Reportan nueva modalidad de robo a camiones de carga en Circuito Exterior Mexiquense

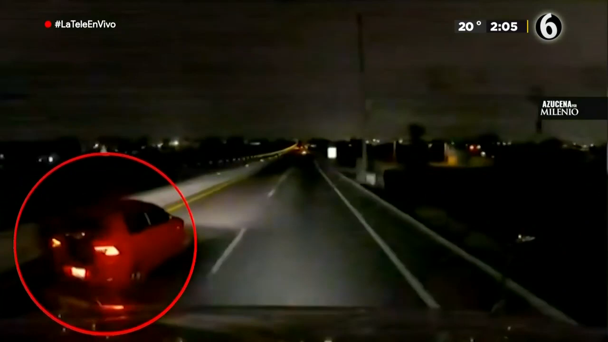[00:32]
En las imágenes, se observa cómo un auto rojo que circulaba por el carril izquierdo de la autopista rebasa una unidad de carga. Mientras cambia de carril para situarse frente a ella, los tripulantes del auto encienden por lo menos dos luces tipo faro para intentar deslumbrar al chofer del camión.